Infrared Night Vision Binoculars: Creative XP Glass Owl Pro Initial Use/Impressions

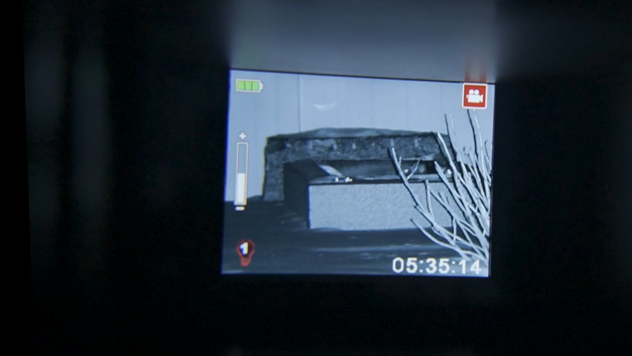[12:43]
So there you can see, that is my fire pit, and my fence line, and my neighbor's house, which I can fully illuminate.
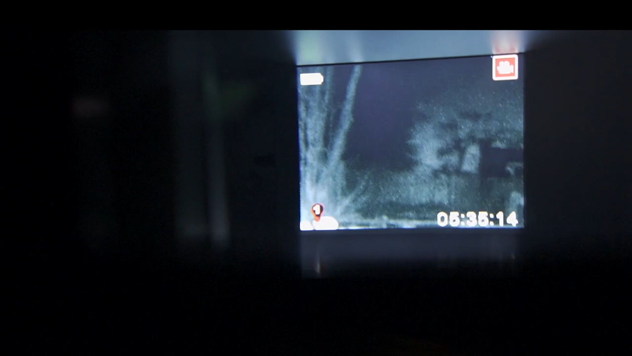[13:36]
But as soon as I hit the infrared button, well, now you can clearly see that fence.
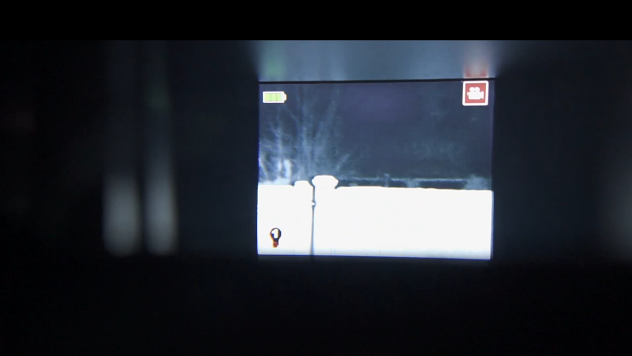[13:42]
And that fence, way off in the distance, way out there, that is like four lots away.
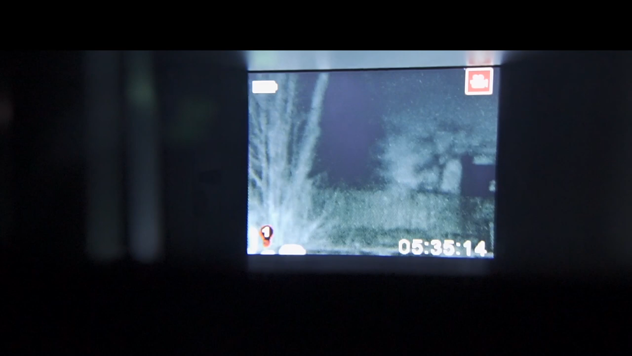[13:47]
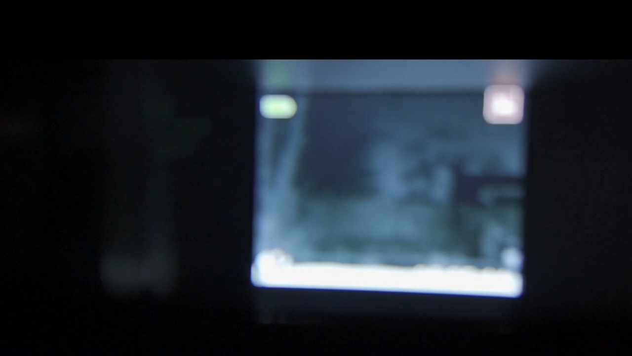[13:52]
That's my whole lot, the neighbor's whole lot, and then the neighbor whose fence it actually is. And that's only infrared setting one. Another click. That's infrared setting two.
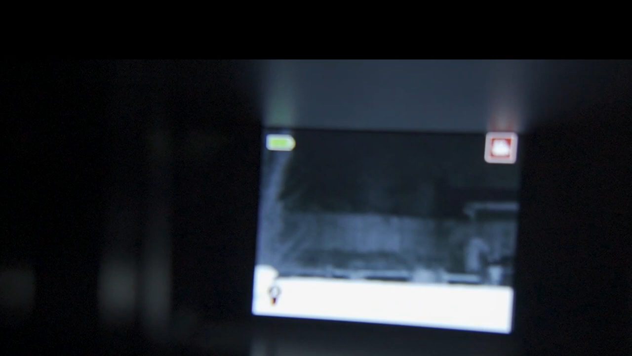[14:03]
And another click. That is infrared setting three.
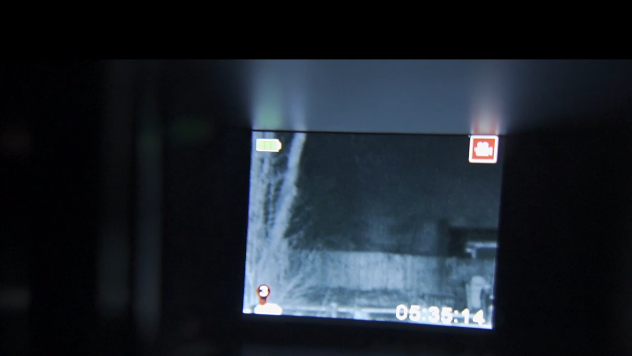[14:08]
And now you're seeing, actually, the trees behind that fence line.
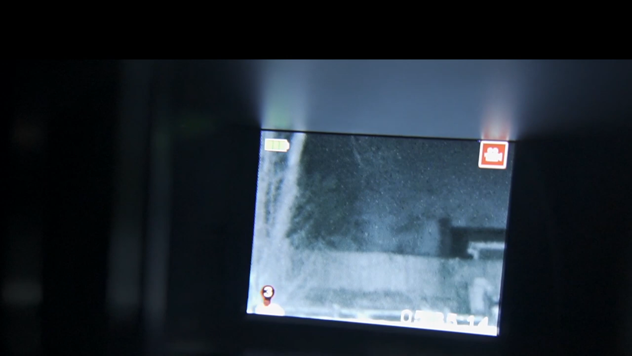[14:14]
So, I know this isn't perfect, but that's doing a nice job, and it is really illuminating everything beautifully. So, at this point, I'm going to hit record.
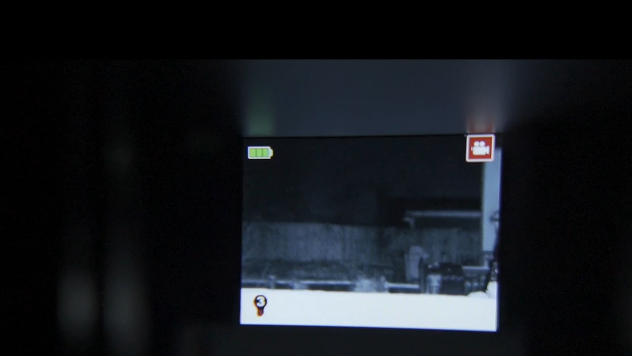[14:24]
Pressing that record button, you'll see. And we'll use this as a test to see the overall quality of the image. So, this video review has been exported in 1080p,
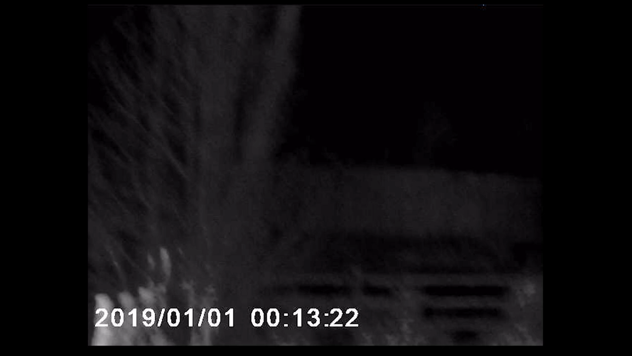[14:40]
and you can see, comparatively, the raw footage coming straight out of the binoculars is quite small. That's the case for both the photographs, but also the video. And the video does not have any audio. But here you can see, there is definitely the capability of seeing quite clearly and a number of different things while you're panning around.
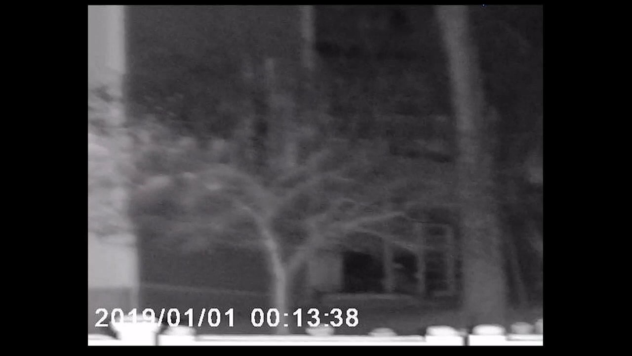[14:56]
Now, one thing that I can say is just a general observation is that you can
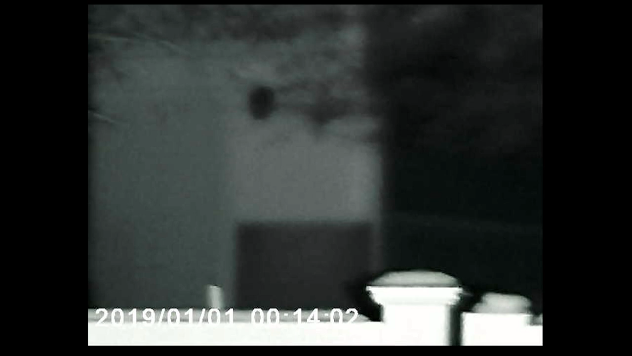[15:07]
I found that as I'm scrolling around, if I'm not careful, and I'm moving just a little bit too fast, it can get a little bit just disorienting in the slightest bit. But overall, pretty good capabilities.
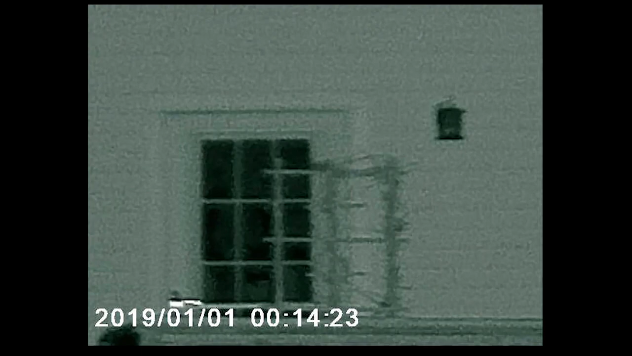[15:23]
So, from features on my neighbor's house, like their windows, and the shingles, and the trees, you can definitely make out different parts of the scenery quite easily.
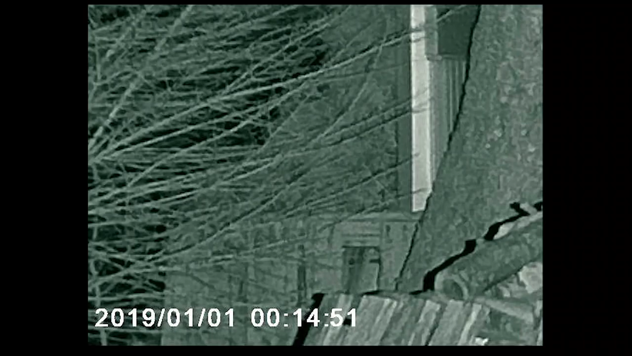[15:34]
But what I found is you can make a dramatic improvement in the overall footage quality just by putting this on a tripod.
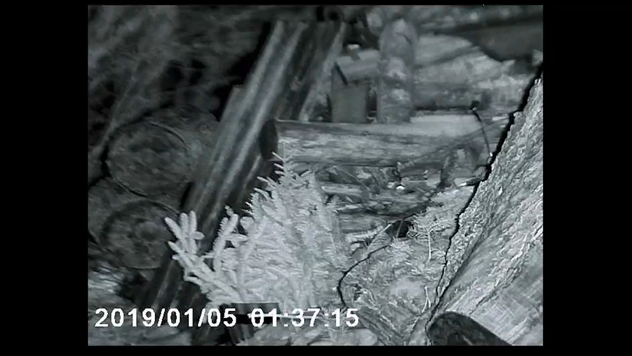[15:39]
This does have the capability of putting it on a tripod stand, and so looking at my wood pile here, just be careful, we may have an intruder.